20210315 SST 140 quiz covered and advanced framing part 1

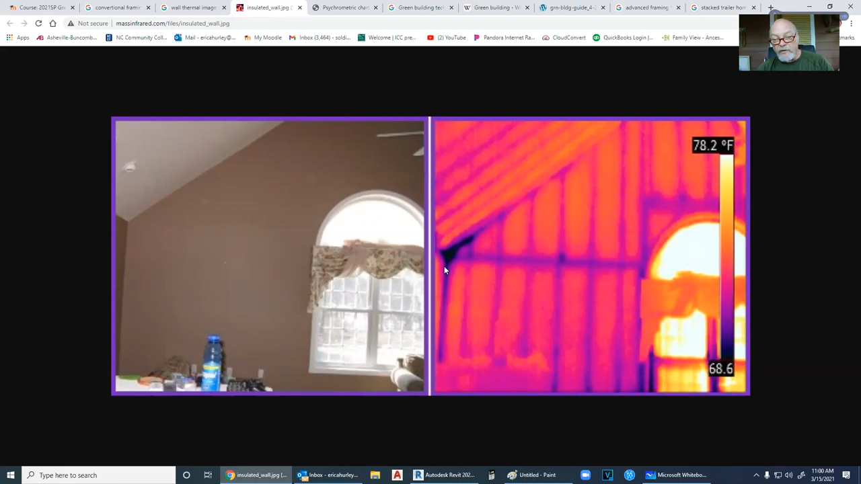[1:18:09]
On screen: scale top 78.2°F
this whole corner is colder than the rest of the studs all right so it's a darker color so what's going on here is when we built these we have so let's let's get our terminology here and so this is called a through wall